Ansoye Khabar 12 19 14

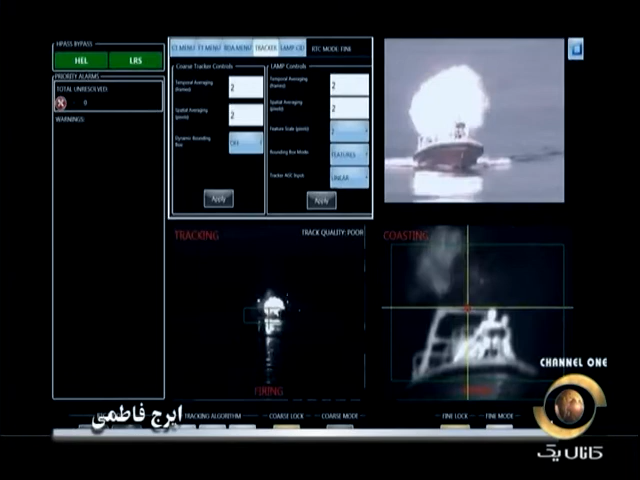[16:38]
این ویدیو رو دارید همتون مشاهده میکنید که هواپیماهای بدون سرنشین و قایق‌های